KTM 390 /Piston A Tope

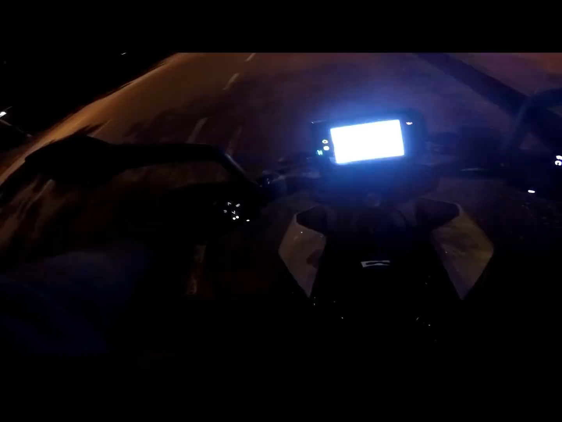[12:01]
podrían pensar ese man tan gomoso venir a grabar de noche pero pues quería aprovechar para mirar algunos aspectos de el tablero de como la iluminación pues la verdad de noche
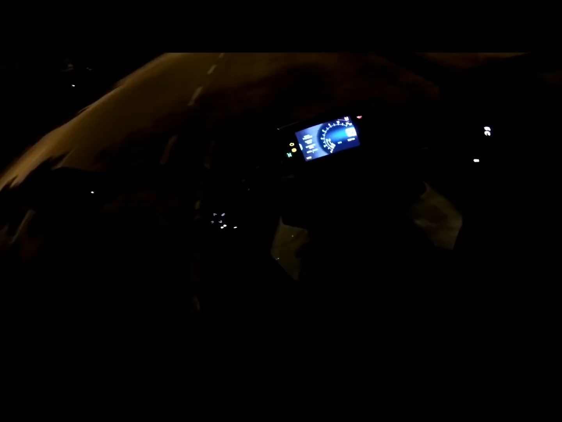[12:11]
se ve mucho más impactante es una luz que se se se gradúa la intensidad de acuerdo a la cantidad de luz que tenemos aquí están todos los mandos para hacer los diferentes cambios y las configuraciones de la moto pero adicional a eso pues quería también mirar si es posible si
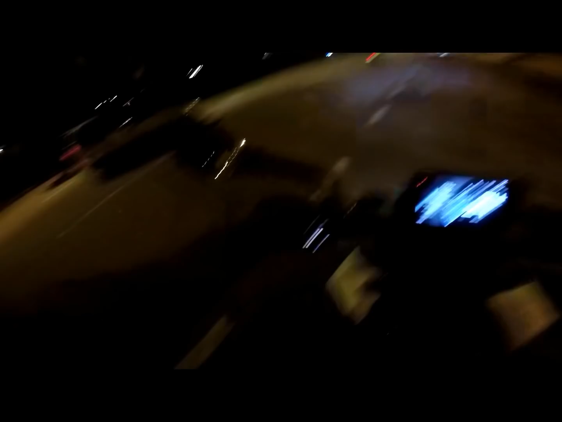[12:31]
el tráfico ha disminuido
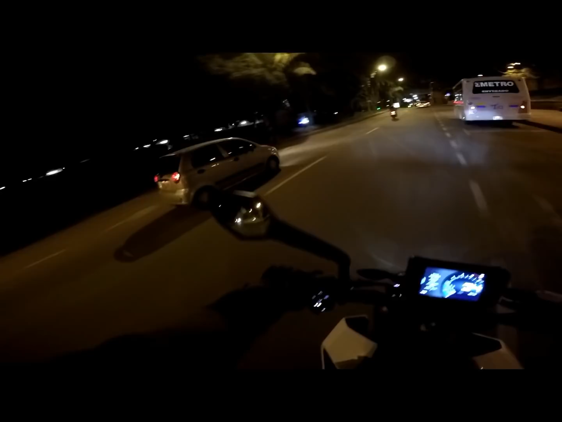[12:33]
hacer un poco no se tos pit no creo que alcancemos a sacar pero si mirar algo de la aceleración de la máxima velocidad que puede sacar esta motocicleta